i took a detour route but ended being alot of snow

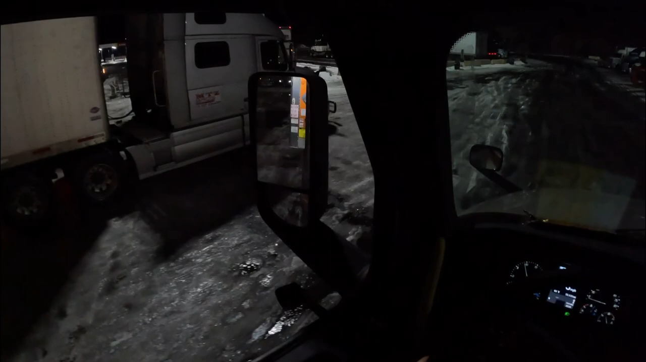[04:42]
on this ice because i don't want to lose be losing traction going fast or anything guys if you see a lot of snow well not too much snow but
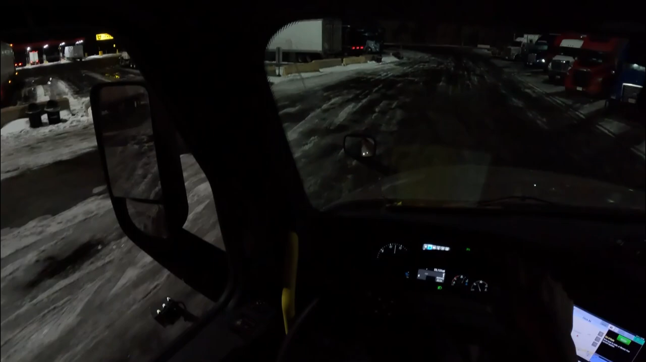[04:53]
decent amount so we're going to be hitting all the way down the end here we're going to be making a left driver looks like another snatter driver coming up i mean he doesn't have any room to turn here i'll let him turn
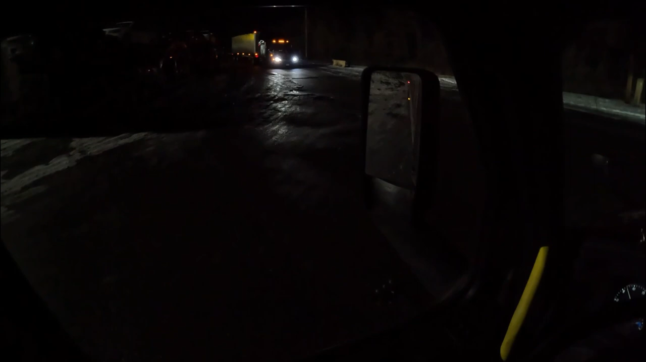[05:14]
i don't know what he's doing the exit's only on the left right it is to the left and it's an exit entry i don't know what this guy's doing i really don't yeah yeah so i don't know why this guy's taking so long there's only one entrance one exit and he's expecting me to do something
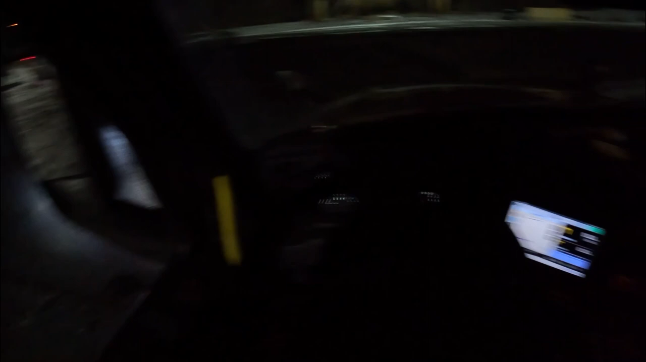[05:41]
all right i think we can have room for both of us to cross i'm just gonna button hook to the right i'm gonna go here
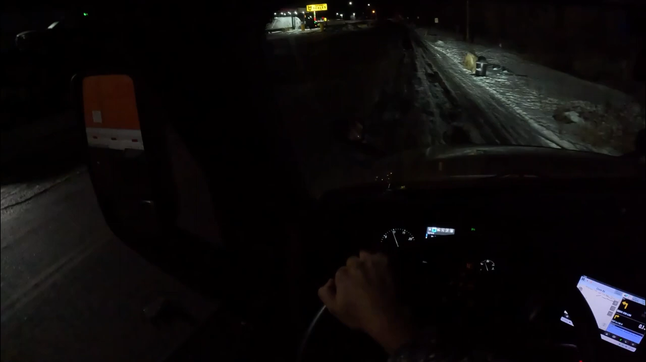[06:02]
i'm gonna go ahead and get on the dry pavement which is my favorite pavement
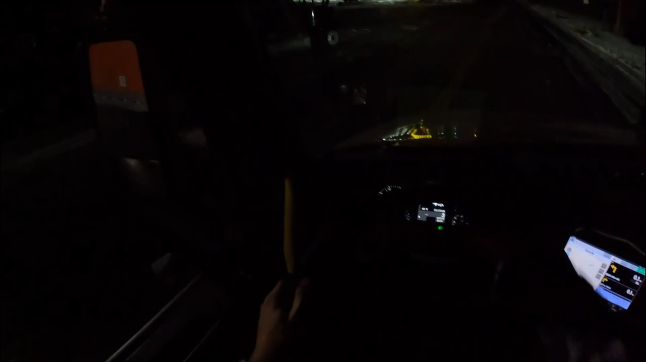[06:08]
all right i'm gonna be heading i80 westbound i'll catch you probably in sunrise or something i'm just gonna be driving throughout the whole night let's keep on trucking i've been driving for a few hours so i'm pulling off at a rest area here in wyoming
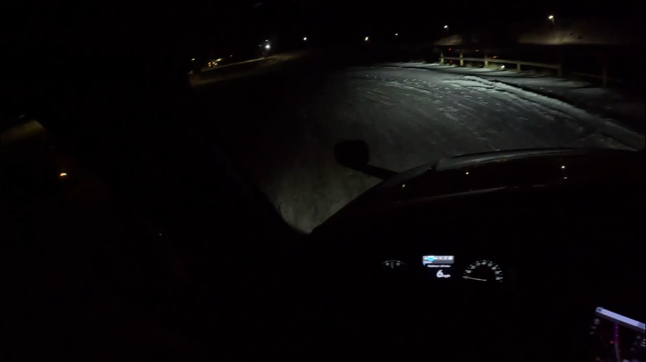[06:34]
there's a lot of snow and looks really slippery so i'm just crawling on the rest area parking lot
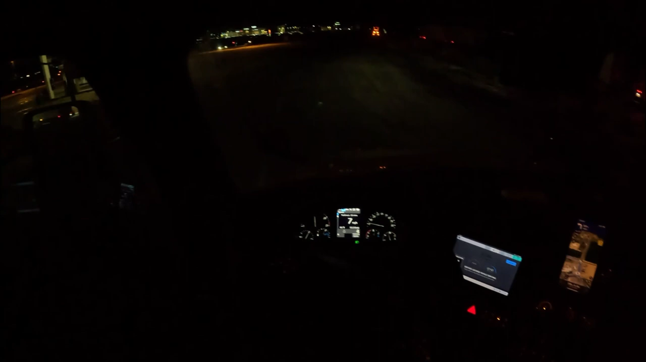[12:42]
so it looks like the snow plow is coming through um on the opposite side so i'll just stop here on the side real quick so he can get through safely right now we got a third truck up ahead we'll see if he's done
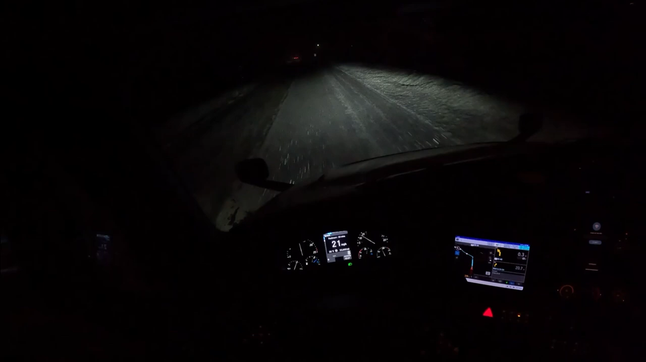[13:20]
yeah honestly i've been through wet slushy snow and this is dry powder as long as you drive slow it's fine so yeah the weather was bad and the highway was too dangerous they would have closed the road and put this gate down but since it's up i mean it's drivable let's keep going
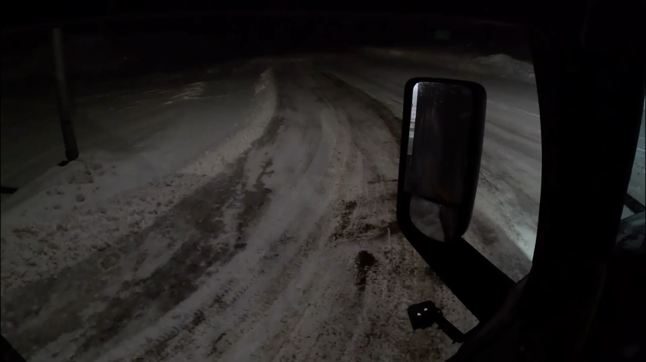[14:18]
because that's what it looks like i'm gonna powder through this because that's really if i stay here longer snow will get deeper if i go there's a potential risk we'll just crawl we're just gonna crawl